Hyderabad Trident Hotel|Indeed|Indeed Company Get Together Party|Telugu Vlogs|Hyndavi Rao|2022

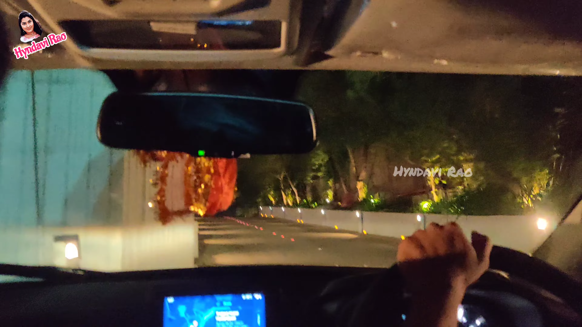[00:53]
లోపలికైతే వెళ్తున్నాము. ఇది 5-స్టార్ హోటల్. సో లోపల ఎంత అంబియన్స్ బాగుంటుందో మనం ఒక ఇమాజినేషన్ వేసేసుకోవచ్చు.